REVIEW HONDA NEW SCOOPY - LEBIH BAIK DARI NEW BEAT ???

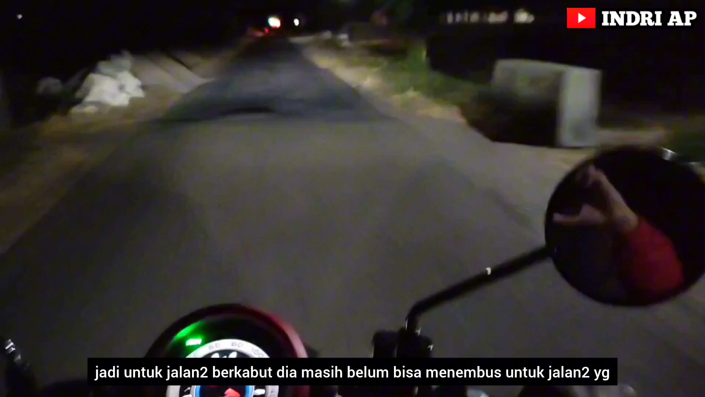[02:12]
dia masih belum bisa menembus untuk jalan-jalan yang kena hujan atau wajah berkabut.
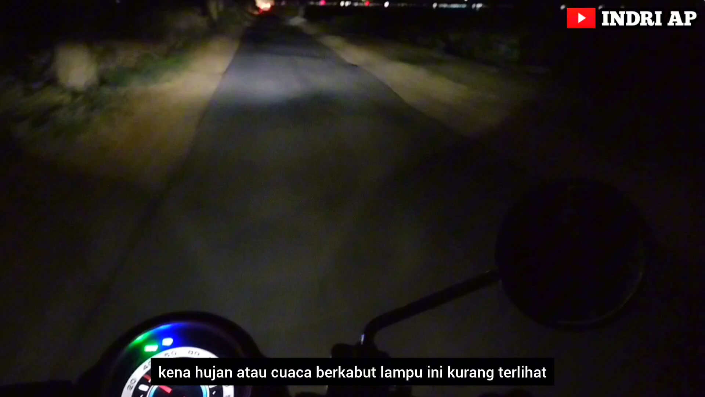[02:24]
Lampu ini kurang terlihat. Karena saya membawa ke promo waktu itu, ya agak menyiksa ya pakai lampu standarnya ini.